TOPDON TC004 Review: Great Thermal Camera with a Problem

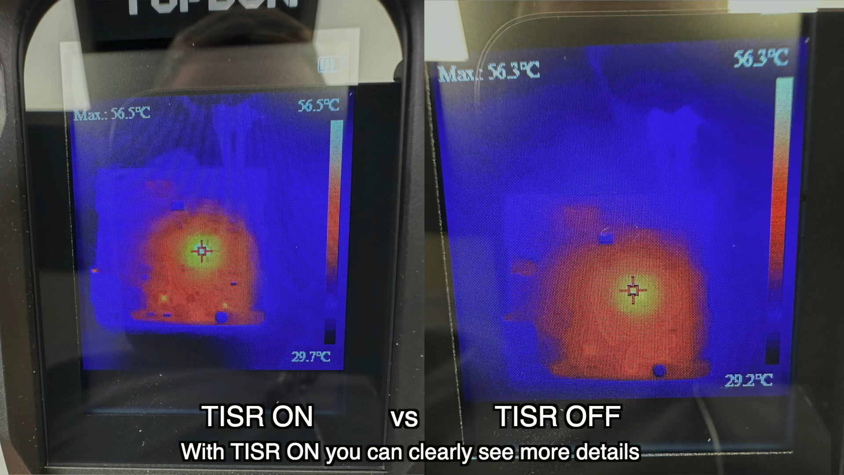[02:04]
the focal range is 2.6 millimeter with a field of view 40 by 30 degrees so that's quite narrow a measurement
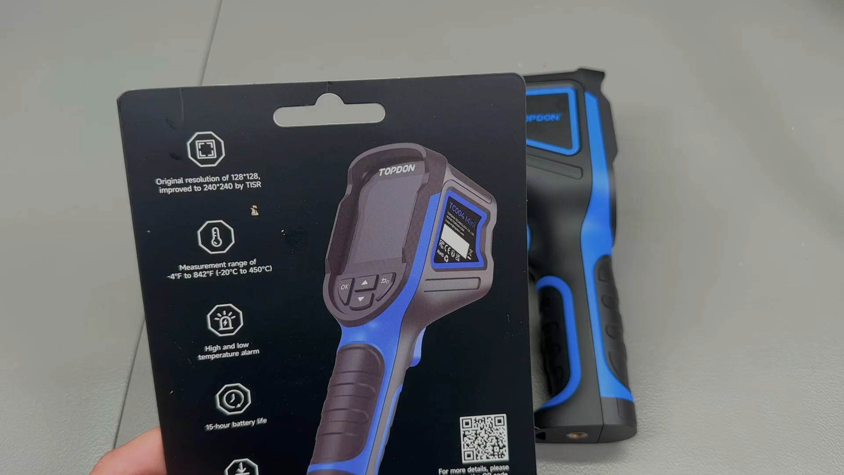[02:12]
range is minus 20 degrees celsius up to plus 450 degrees celsius there are two measurement ranges which you can select from the built-in menu it can also measure temperatures with plus or minus 2 degrees celsius accuracy and it can do center spot or automatic hot and cold spot tracking
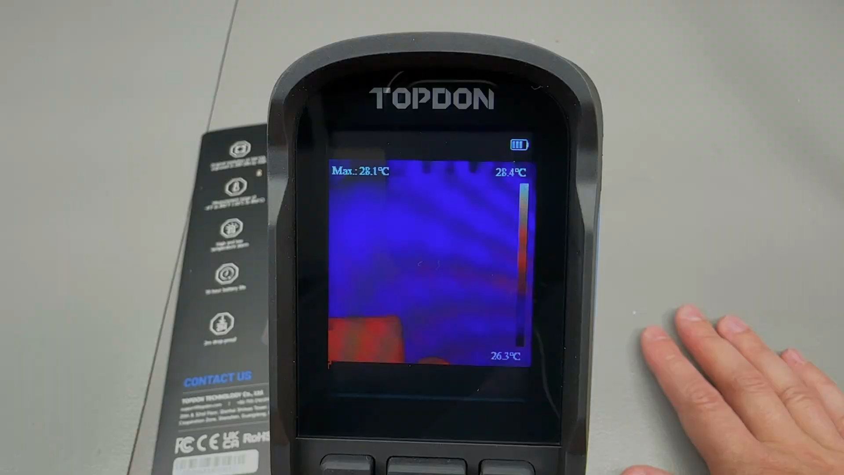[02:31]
On screen: max 28.1°C, scale top 28.4°C, scale bottom 26.3°C
the lcd screen is 2.8 inch wide with a resolution of 320 by 240
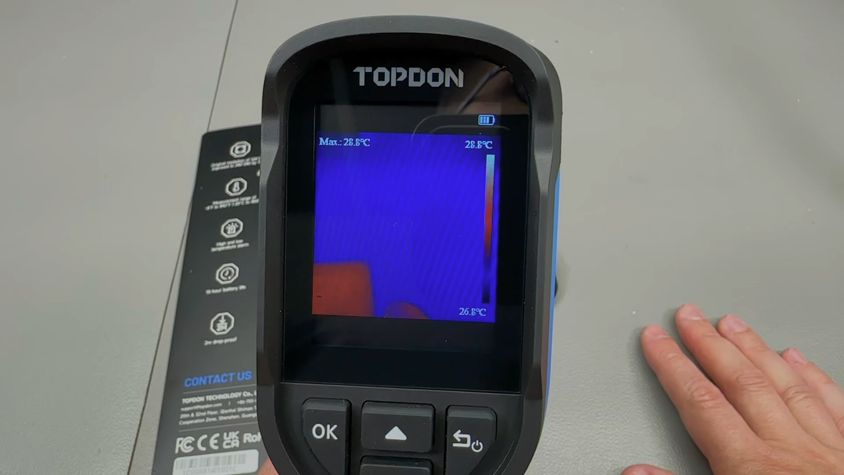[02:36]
On screen: max 28.8°C, scale top 28.8°C, scale bottom 26.8°C
pixels and it can achieve a 15 hour run time on the built-in 2900
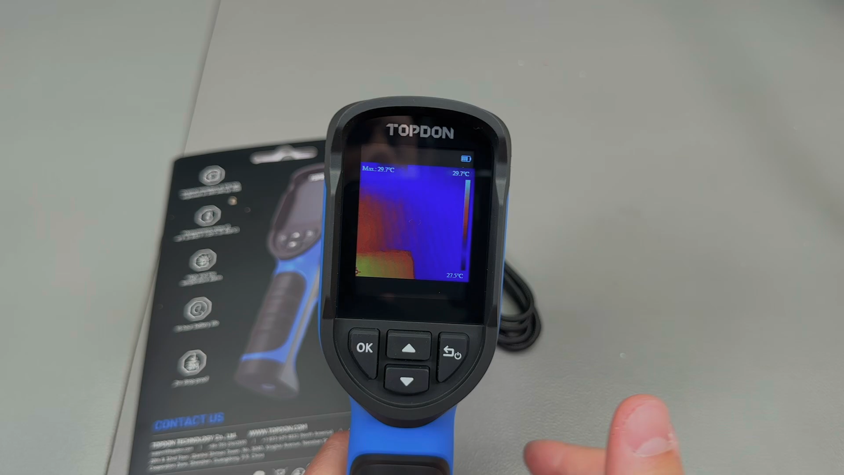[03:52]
mode i think because when i click the power button it just turns the screen on or off
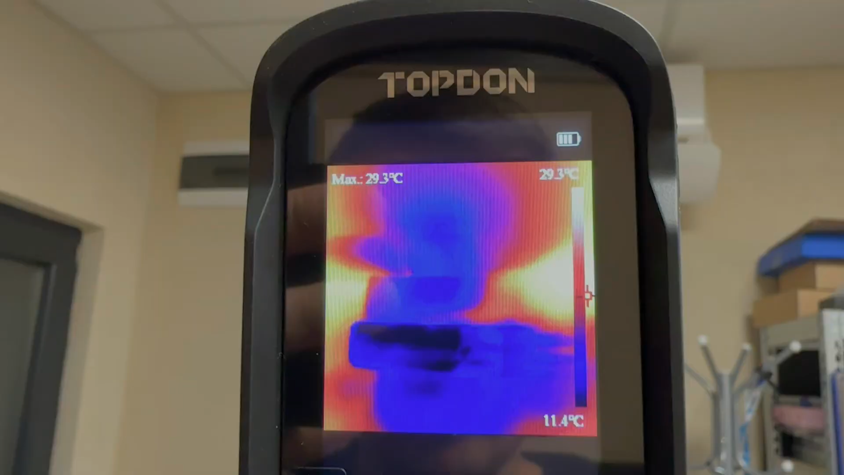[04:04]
On screen: max 29.3°C, scale top 29.3°C, scale bottom 11.4°C
now on to some practical testing here's some image i captured
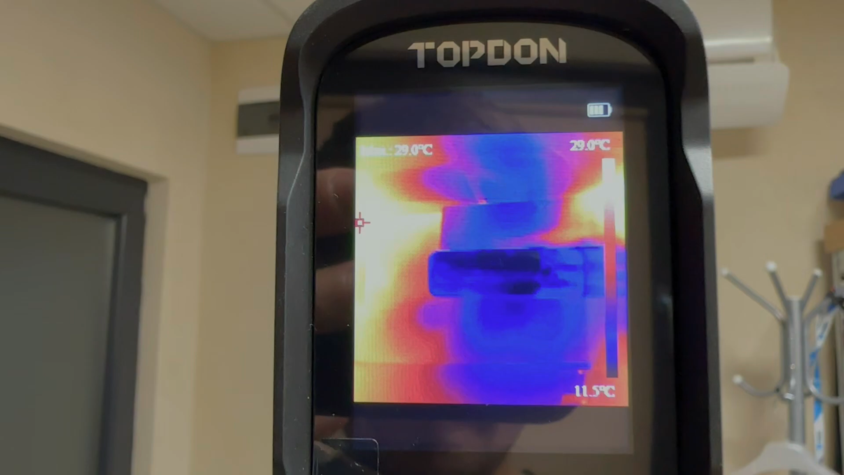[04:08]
On screen: scale top 29.0°C, scale bottom 11.5°C
while examining my air conditioner split unit inside the office and
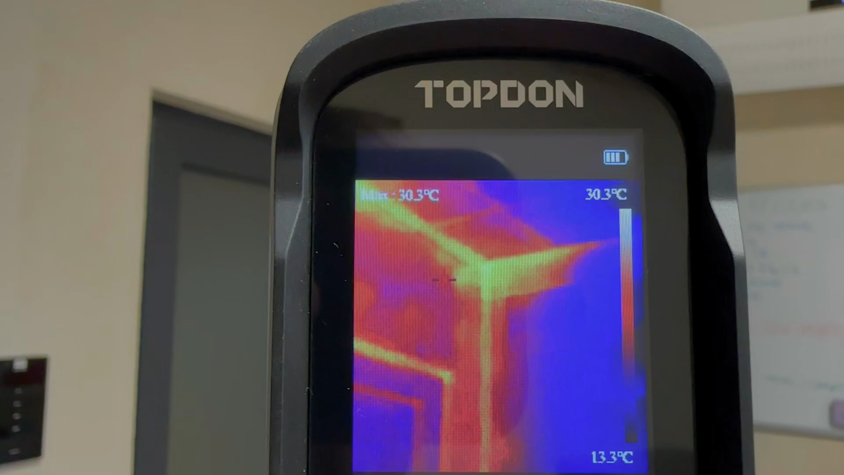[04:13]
On screen: scale top 30.3°C, scale bottom 13.3°C
next to that i
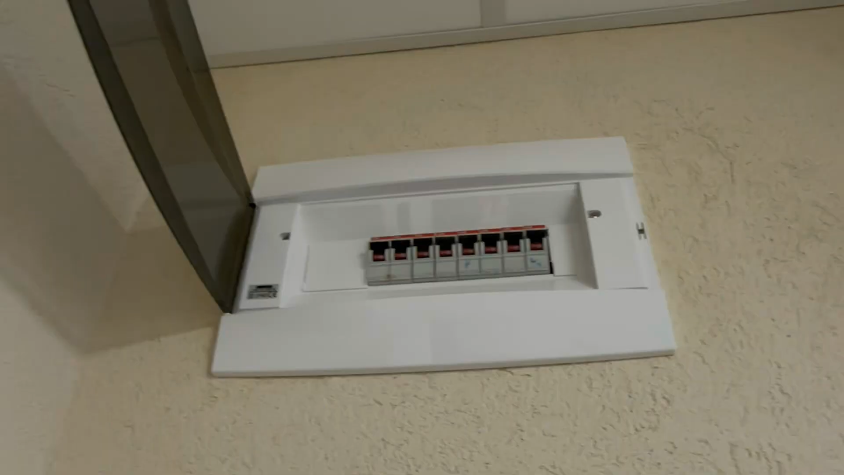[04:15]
also have a small electrical fuse box which is pretty much ambient
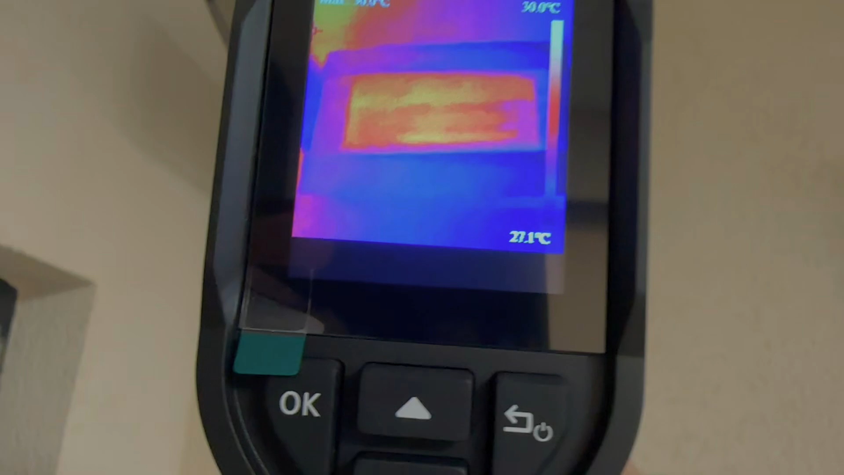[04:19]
On screen: scale top 30.0°C
temperature nothing to see there but you would of course want to remove the cover
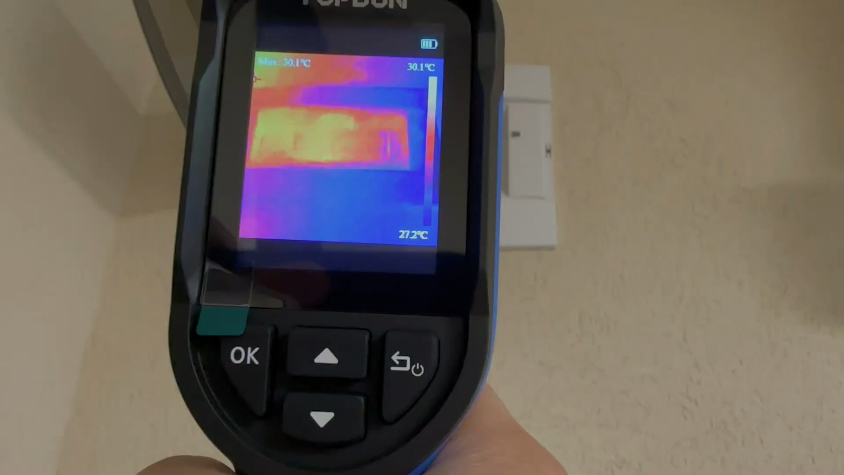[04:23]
On screen: scale top 30.1°C, scale bottom 27.2°C
when inspecting an
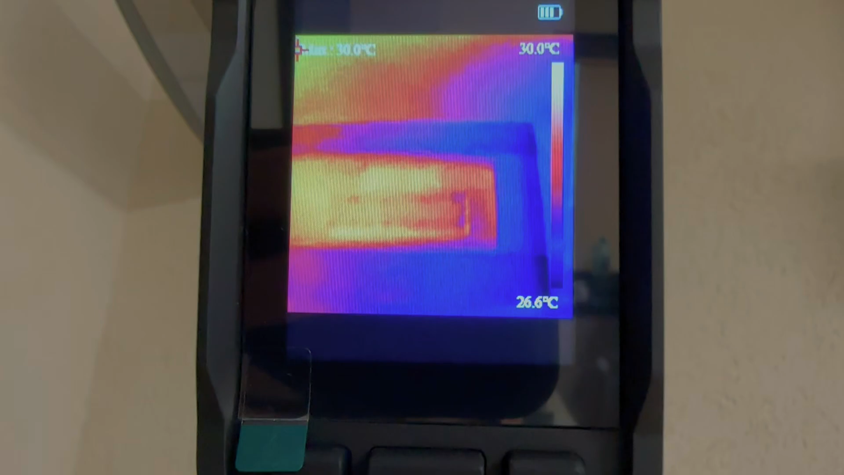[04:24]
On screen: scale top 30.0°C, scale bottom 26.6°C
electrical box so that you can also get a clear view of the electrical wiring
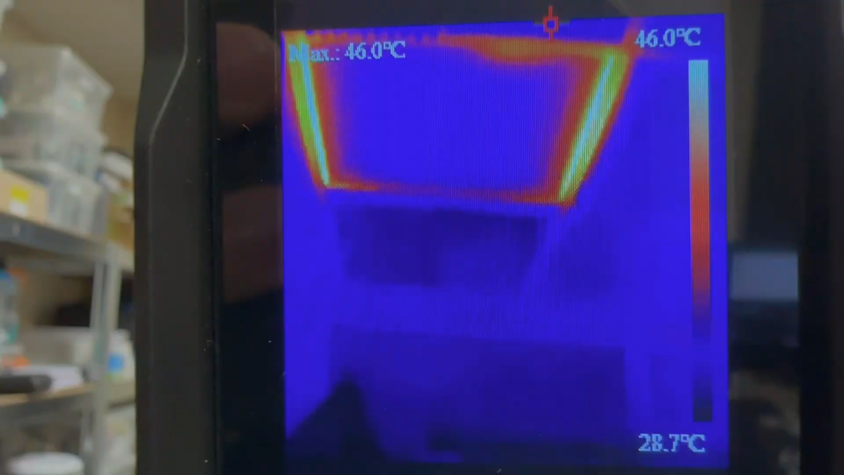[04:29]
On screen: max 46.0°C, scale top 46.0°C, scale bottom 28.7°C
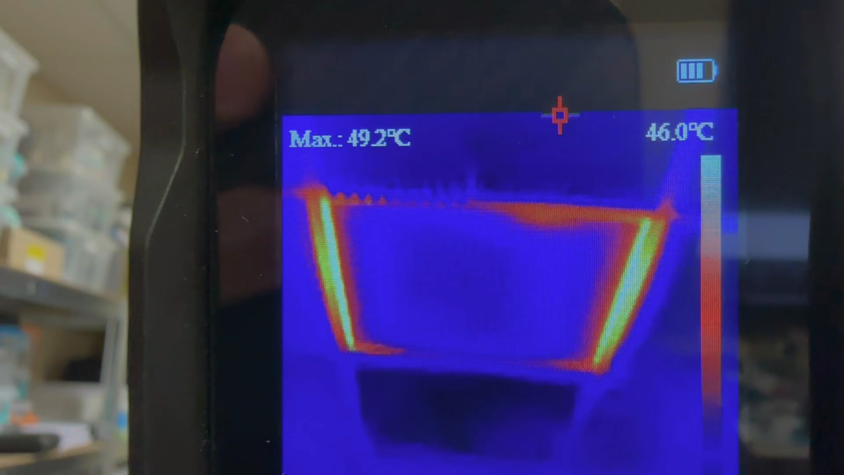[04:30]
On screen: max 49.2°C, scale top 46.0°C
behind it here is a couple of these ceiling lights which have the leds placed on the edges
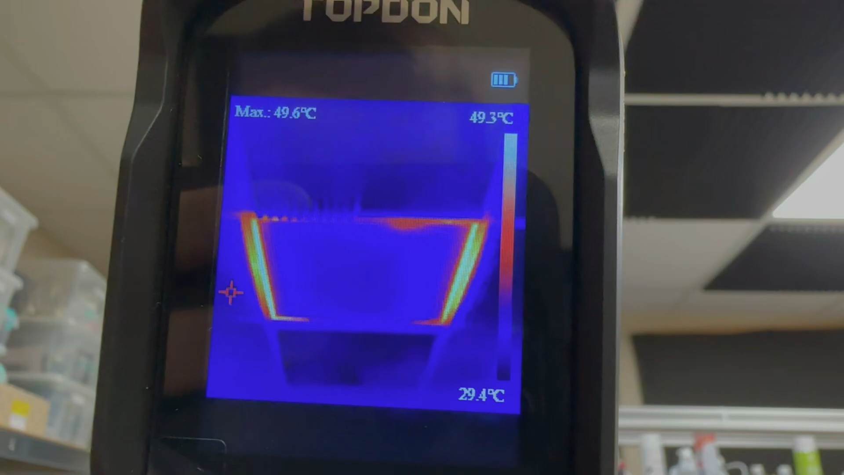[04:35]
On screen: max 49.6°C, scale top 49.3°C, scale bottom 29.4°C
which clearly show and here's another example showing my desktop pc and my ethernet
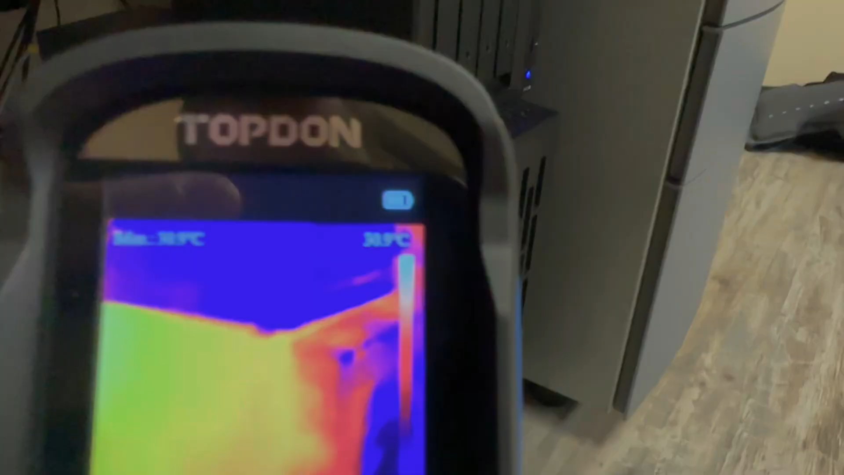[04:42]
switch which is right back there we
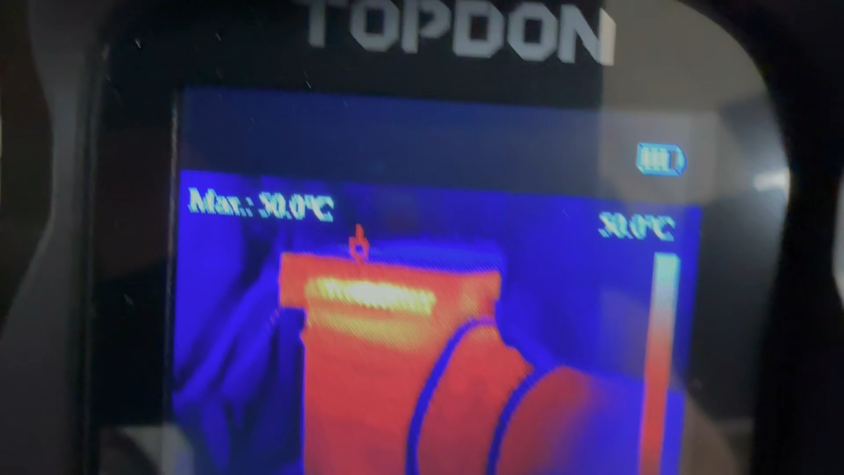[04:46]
can clearly see and and measure those and we get their temperatures however this camera
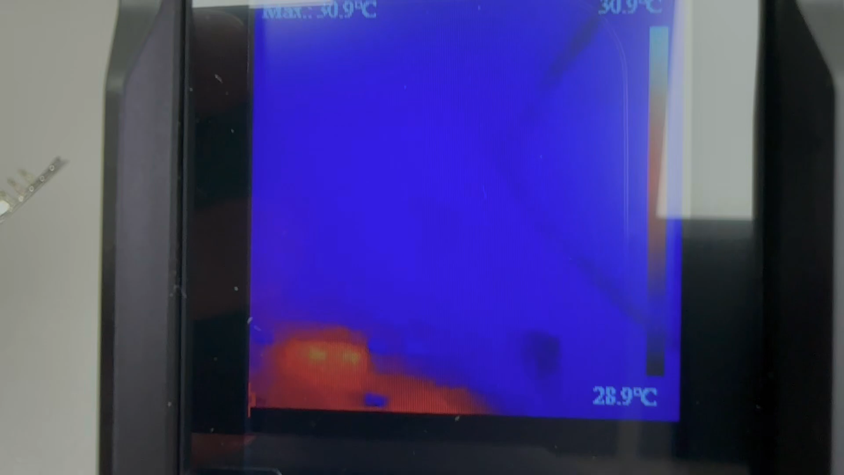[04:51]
On screen: scale top 30.9°C, scale bottom 28.9°C
is not intended for close-up electronics or other small device inspection here is an
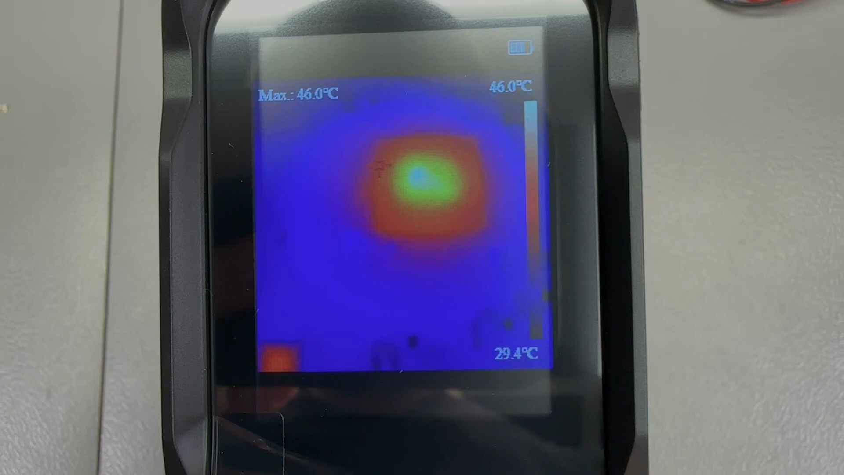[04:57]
On screen: max 46.0°C, scale top 46.0°C, scale bottom 29.4°C
example of a pcb it will show you there is a hot spot it will give you the temperature but it will not